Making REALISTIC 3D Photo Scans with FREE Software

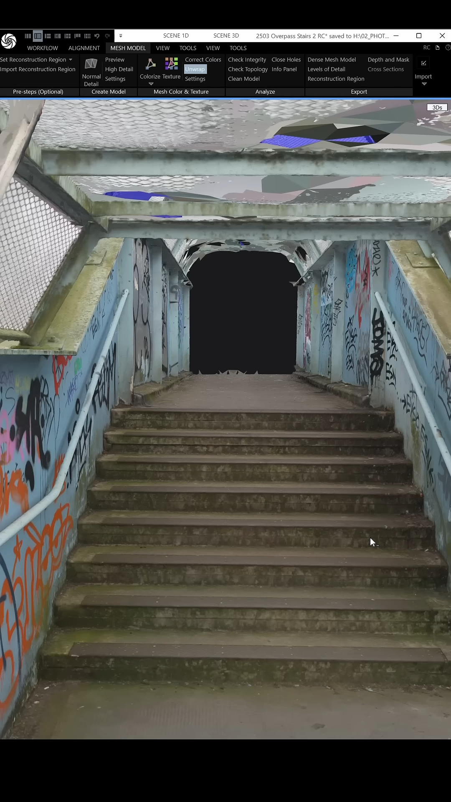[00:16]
Then to create the initial photo scan from those images I used reality capture which is also free.
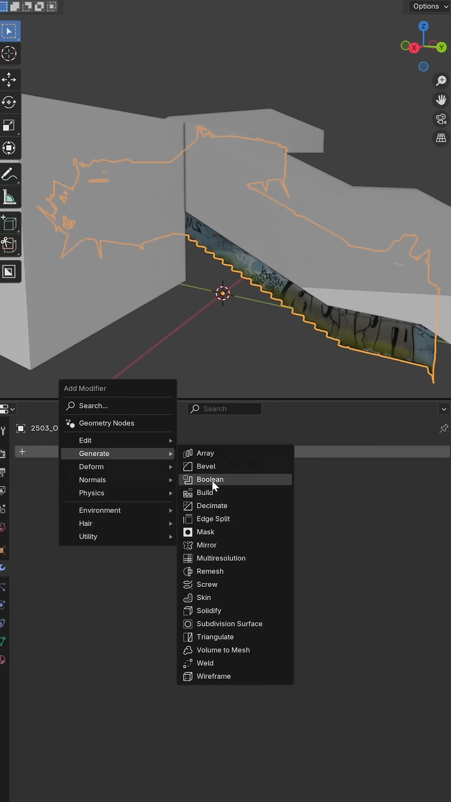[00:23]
Then to clean the rougher parts of the mesh I use blender removing any unwanted geometry repairing problem areas
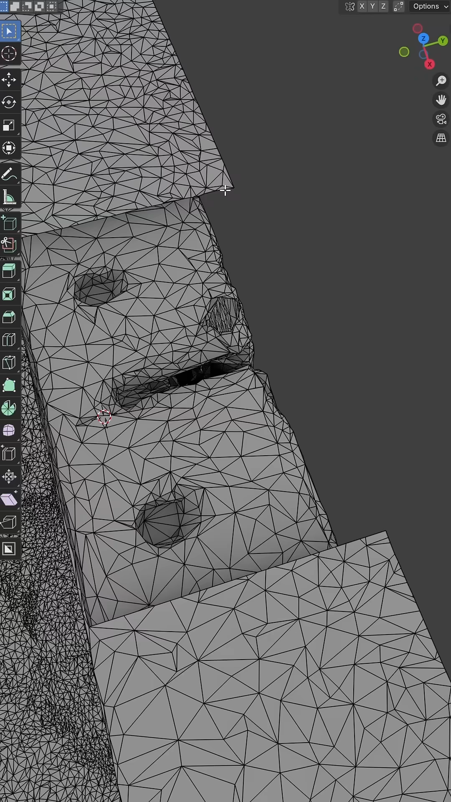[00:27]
and generally cleaning up the model and
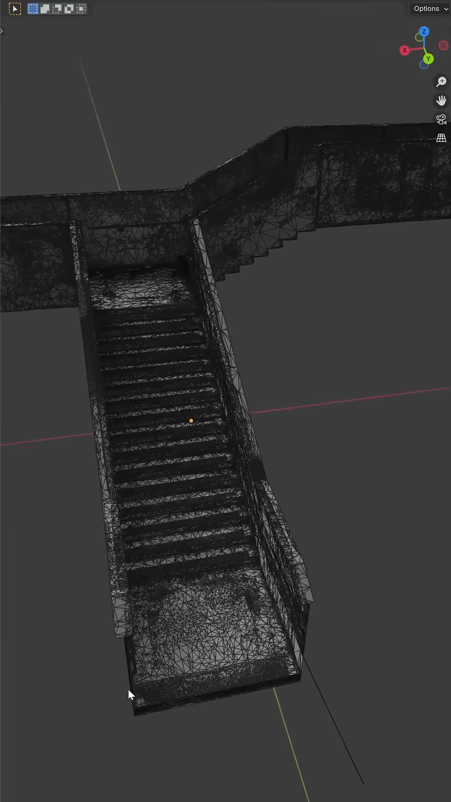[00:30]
normally at this stage once that's looking good
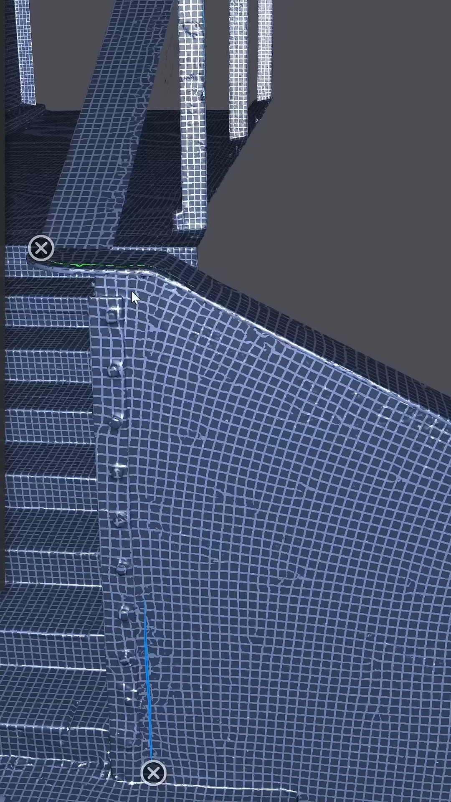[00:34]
but in this case it was really struggling with
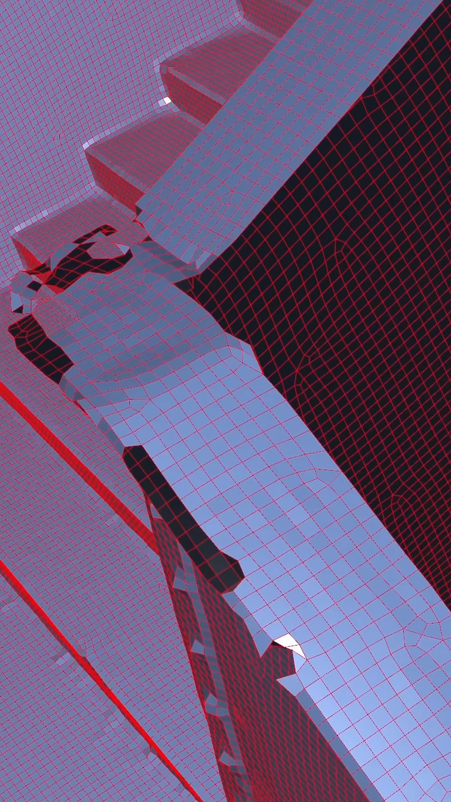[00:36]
some of the areas of detail so
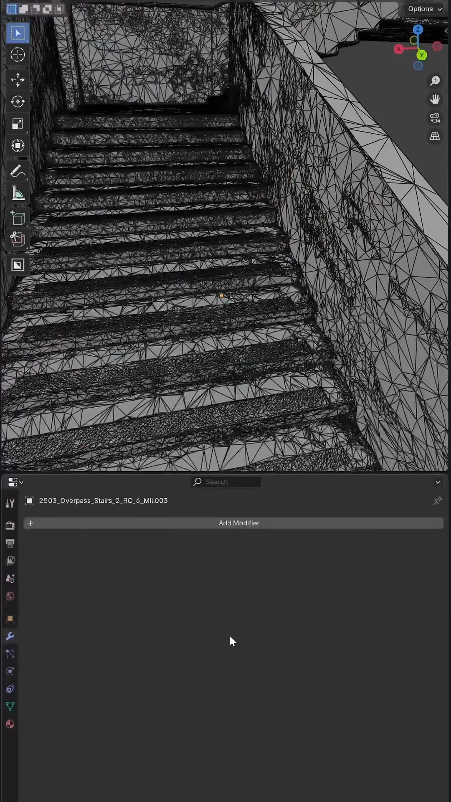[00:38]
I opted to stick with blender and use the Decimate modifier instead to reduce the poly count before UV unwrapping.